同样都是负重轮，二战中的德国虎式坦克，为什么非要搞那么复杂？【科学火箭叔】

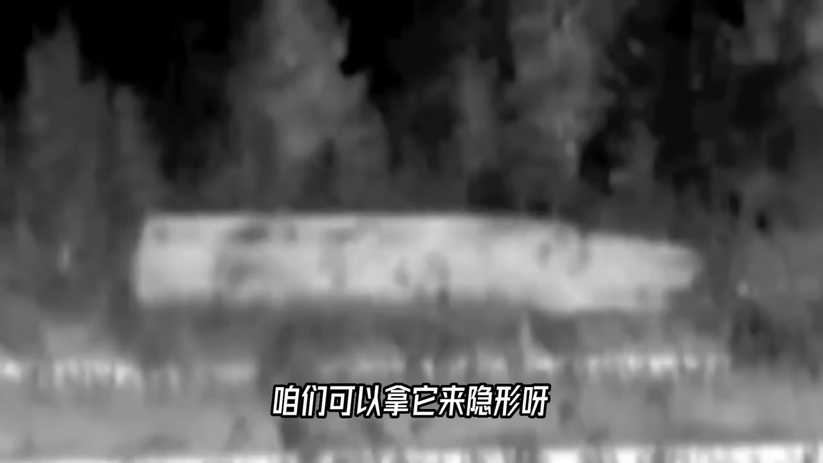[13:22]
们可以拿它来隐形啊英国BAE系统公司呢在大约10年前就开发出了一款他们
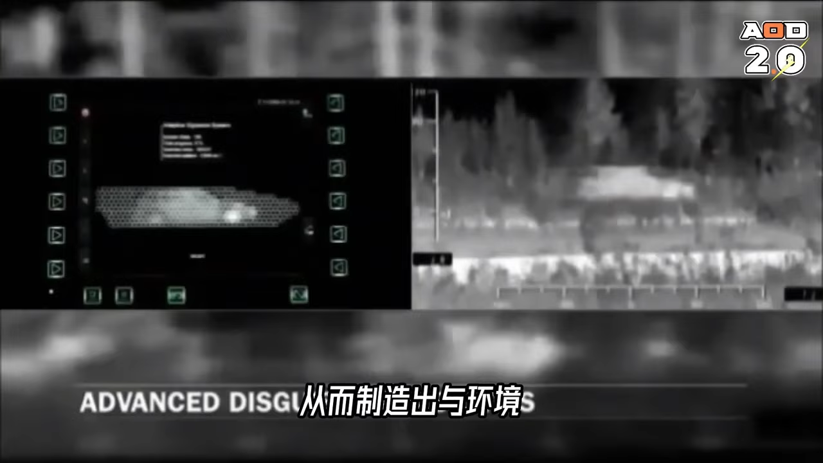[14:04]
而制造出一个与环境融为一体的红外影像专门拿来欺骗敌人的侦察设备它